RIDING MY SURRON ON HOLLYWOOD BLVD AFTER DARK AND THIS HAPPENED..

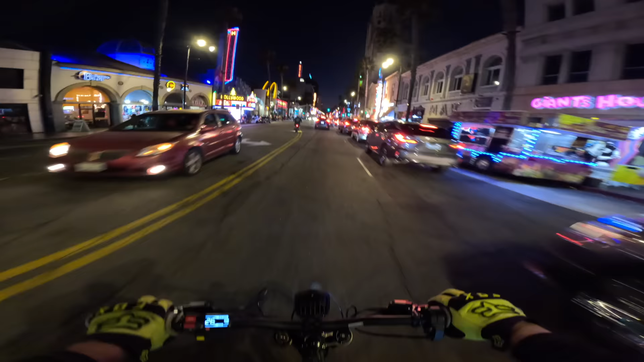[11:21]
it's crazy out here there's just so many cars and they're all like very impatient because there's so much traffic and they're all trying to get somewhere asap
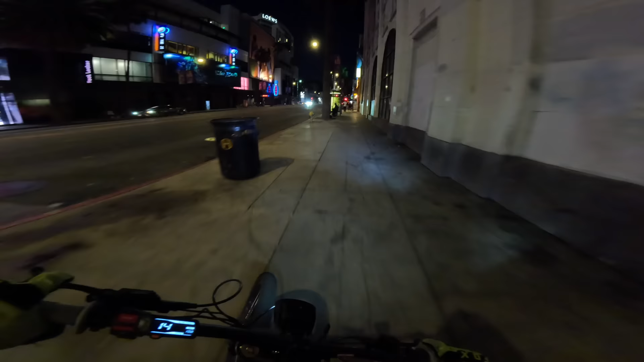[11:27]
shredding down the curb why not dude dan's out of here
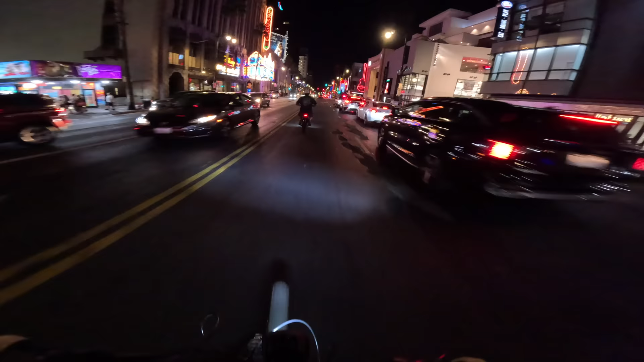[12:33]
talking about doing a loop through melrose and then go south and doing some other stuff i don't know i know where my car is i know how to get to it we're gonna follow him for a bit see what's going on there's a bike parade right there that we just passed
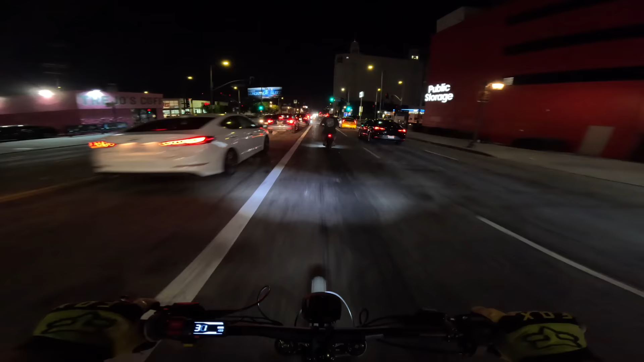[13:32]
and then that's gonna be that right now when i'm santa monica going southbound yo dan i'm out i'm gonna say bye to dan real quick i'm out i'm hitting the road all right there he goes now i gotta get home in one piece hopefully look at that street light that's kind of spooky huh well
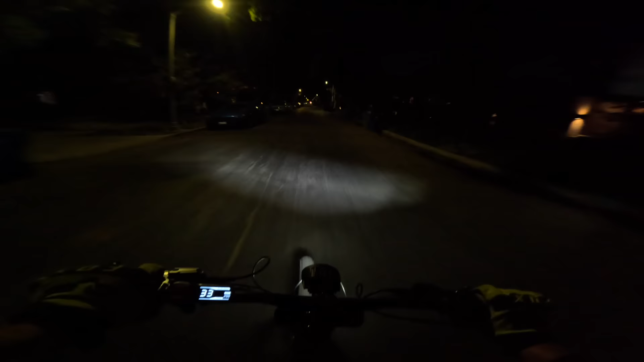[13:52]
night video all right you guys are gonna have to stay with me all the way till i get back i'm scared i'm scared i'm scared but we got a ways to go back we have to get all the way back up to hollywood boulevard which we just smashed from dan was low-key just like going home he lives that way and i was just chasing earth no reason for me to go this way i mean i'm just out here chilling anyway so i just like riding with dan because you know he rides fast and you know it's better than riding by myself sometimes so that was fun if you guys follow dan the man on wheels i'll put his instagram in the description as well
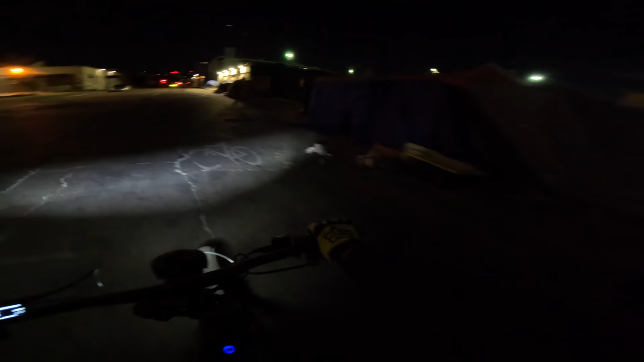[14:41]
there's this guy i always see on twitter called film the police la and he was filming this i guess they were trying to sweep this this camp out
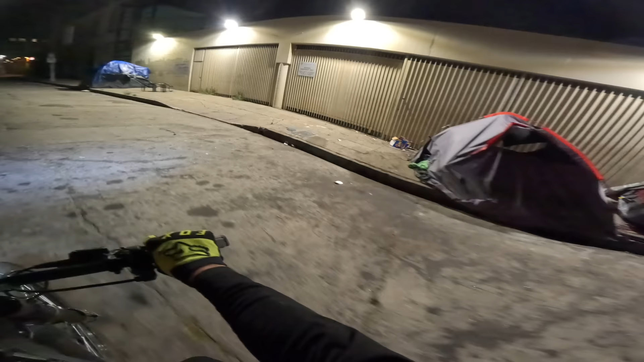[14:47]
and uh they didn't want it to happen or something i don't really know what the story was but one story short hey we just rode past it it's still there so
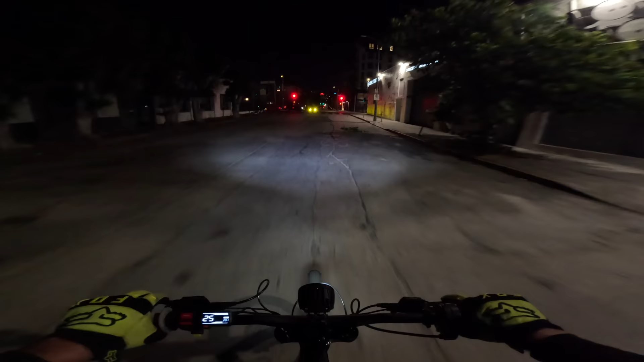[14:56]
you know there's that for you riding hollywood boulevard at night is what we're about to do we're at santa monica so we still have quite a ways to go
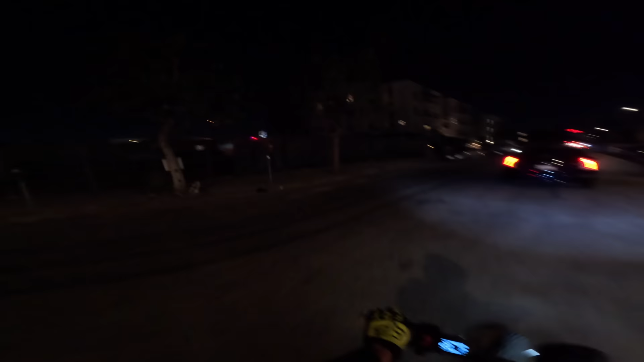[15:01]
yeah a little police what's up with that what is that
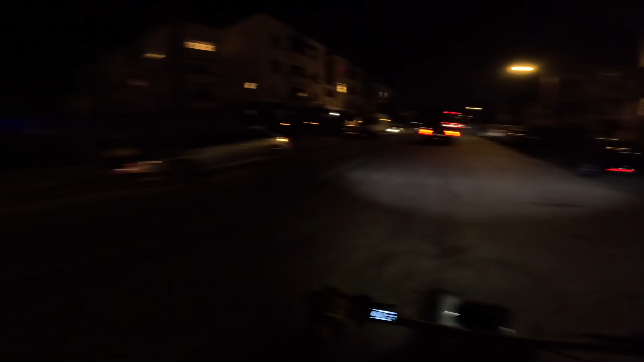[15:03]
why is there a police siren or police lights in that random parking lot if there's no cops is that a new thing to do to keep homeless people from living there if so then uh that's that that's what we just saw
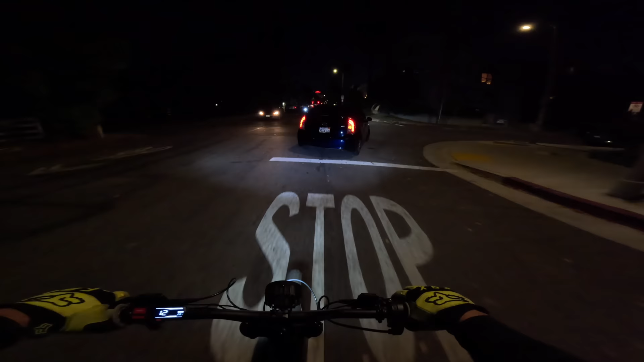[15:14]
anyways i think we got a cat on a one wheel yeah he's on an e-skateboard he did not even see me for the record
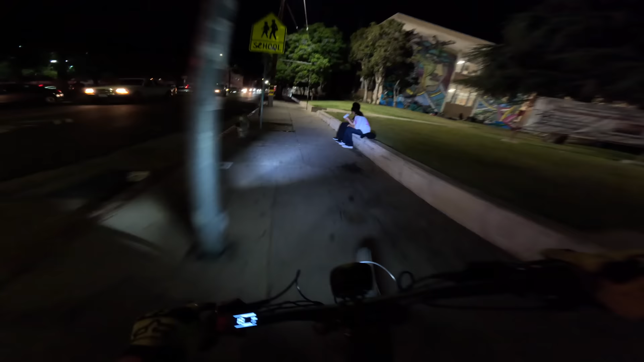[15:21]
to say the least looking for curb cuts after dark not many
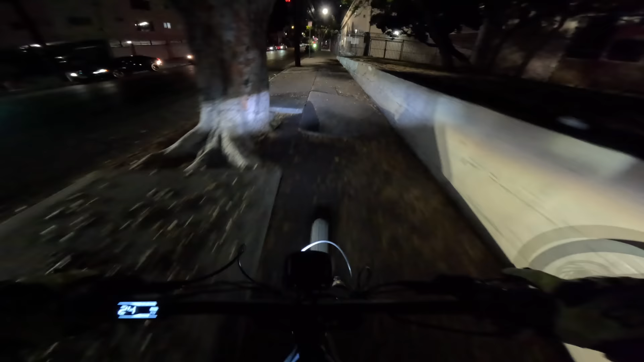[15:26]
i think we're gonna curb it here we're actually coming back up oh bad idea coming back up to hollywood boulevard finally after a mission yep got the e-skates
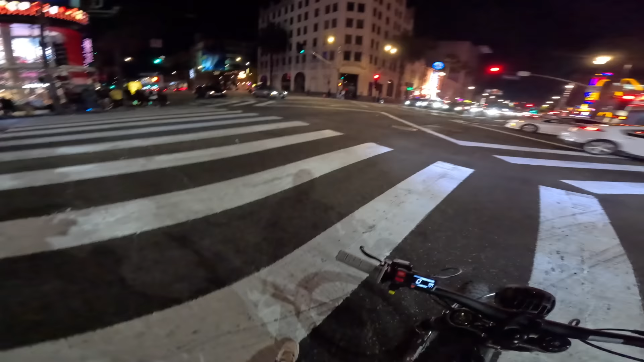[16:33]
may not look like that because it's like you know just all these tourists everywhere but it's people lurking in the shadows you need to watch out for too early to really be like god be like oh man what's going on here you know it's still just all the uh the regular people out and about as you can see
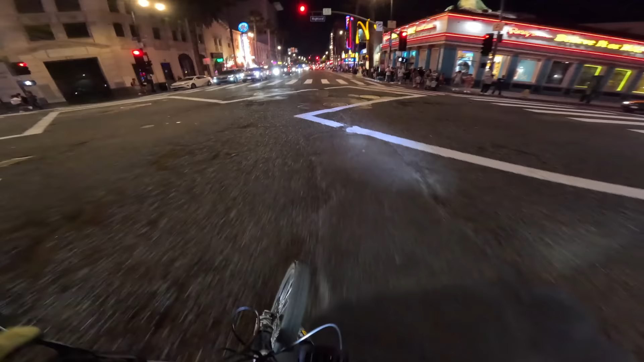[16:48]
we just got to get across the absolute mayhem right now there's a few things to see out here on the sidewalks you know let's pop up right here
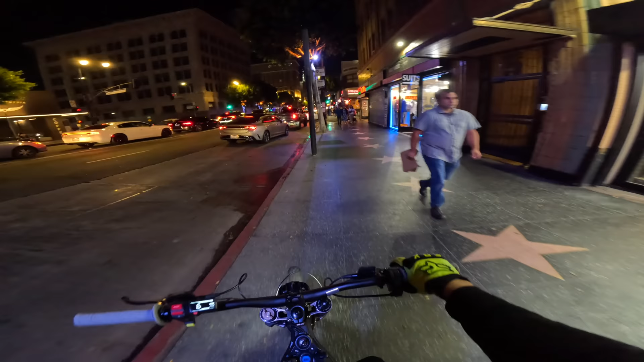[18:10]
look we're at hollywood boulevard literally the most packed sidewalk anywhere you can imagine and i'm doing just fine right i'm going two miles an hour just because i'm
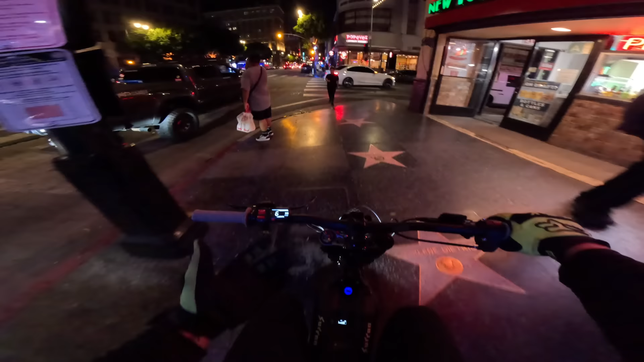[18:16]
on this bike doesn't mean that i'm immediately a rolling death trap all right so i want you guys to chill out just chill out i